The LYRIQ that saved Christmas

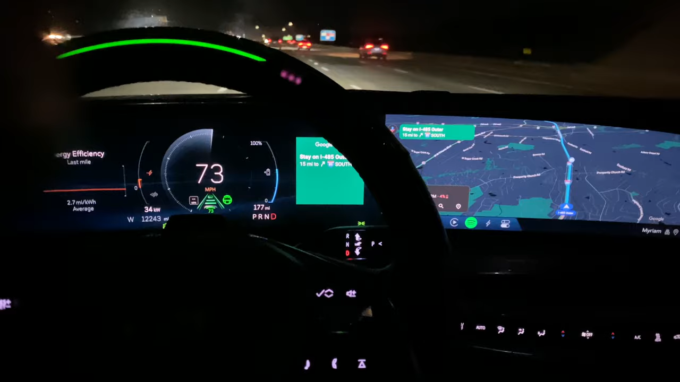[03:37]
I had massage running in order to keep me in comfort,
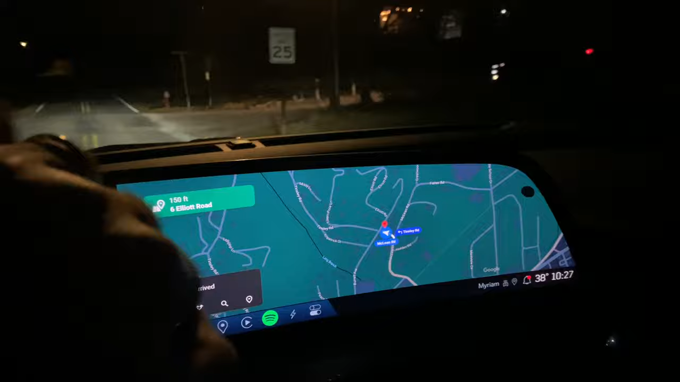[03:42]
and before long, I was pulling back into the driveway of my brother-in-law's house in Brevard.